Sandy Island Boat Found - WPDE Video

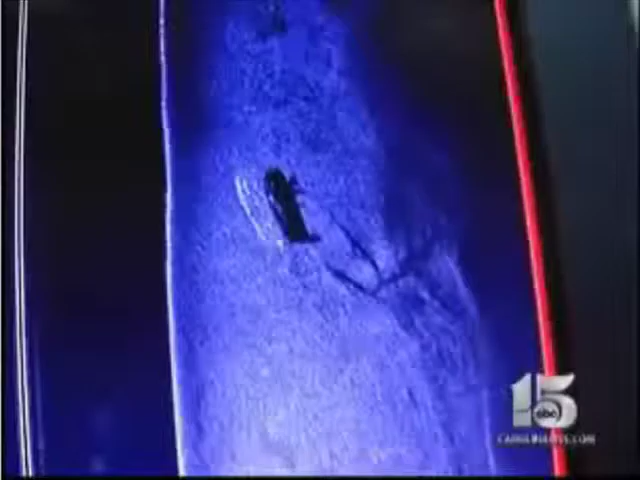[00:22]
Getzey spotted the 15-foot boat, and a quick check of the haul numbers seemed to confirm it.